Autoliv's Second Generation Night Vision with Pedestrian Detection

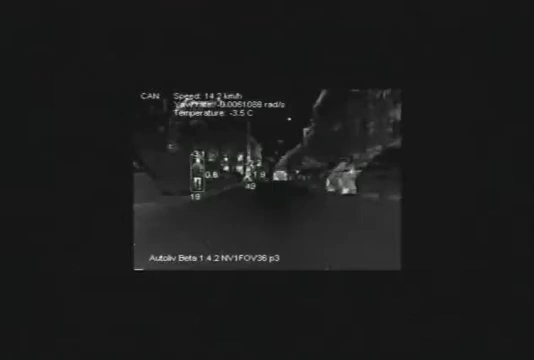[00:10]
It is the nexus at which 21st century science meets the needs of man, the point at which, with the push of a button, you can potentially save a life.
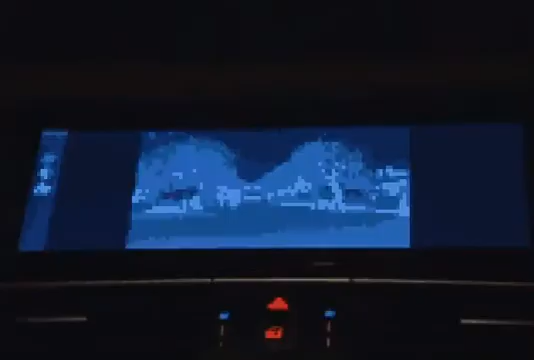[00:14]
It is the revolutionary pedestrian detection system in the brand new 2009 BMW 7 Series,
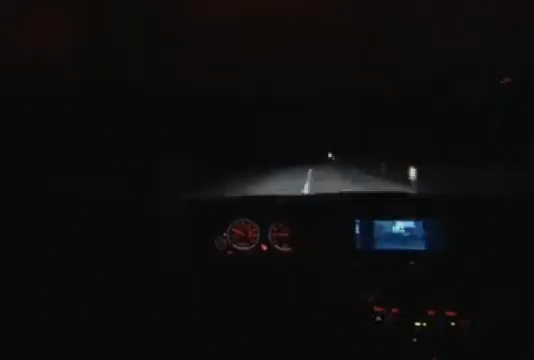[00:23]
a system aimed at quelling one of a driver's greatest fears, hitting a pedestrian at night.
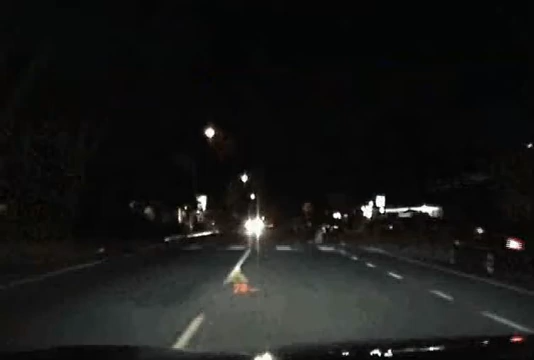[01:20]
The system has an extra set of eyes
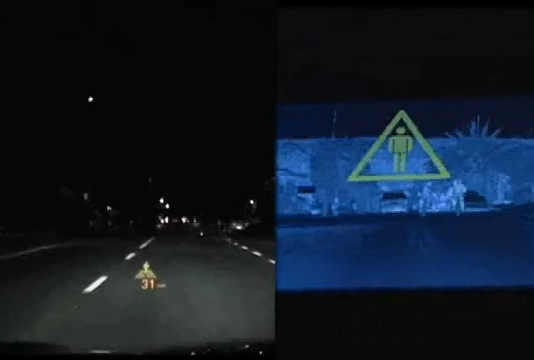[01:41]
The sensor, originally developed for the military and proven durable in years of field use,
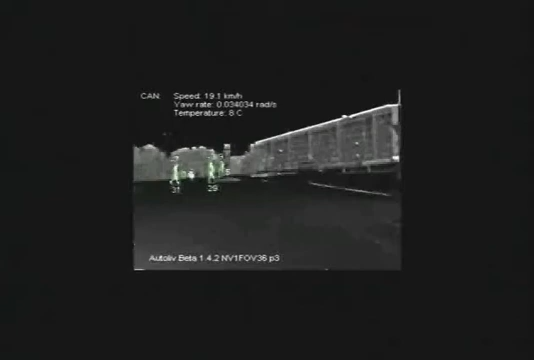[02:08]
It took years to develop a breakthrough set of algorithms that allows the system to distinguish people from inanimate objects.
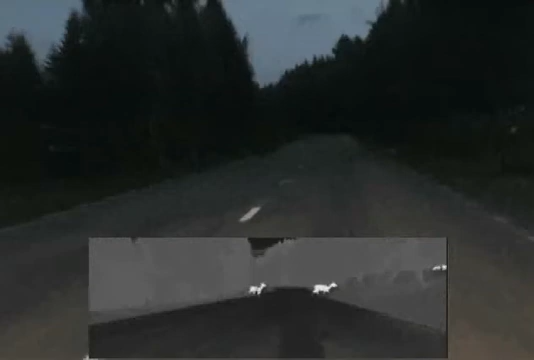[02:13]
AutoLeave is now working on expanding the recognition system to animals. It now simultaneously monitors people and the car, their speed, their direction. And when it calculates that the two could intersect, the car and the person, there's an alert.
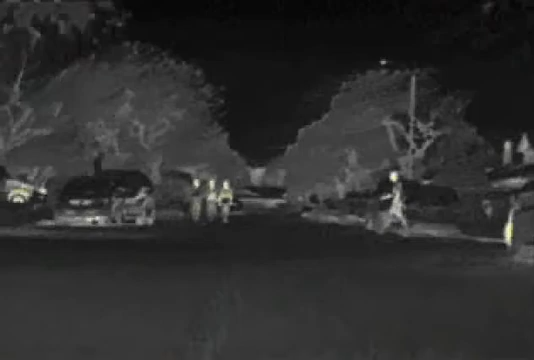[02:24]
What we've done is added some smarts into an electronic control unit that looks for pedestrians that are out on the road.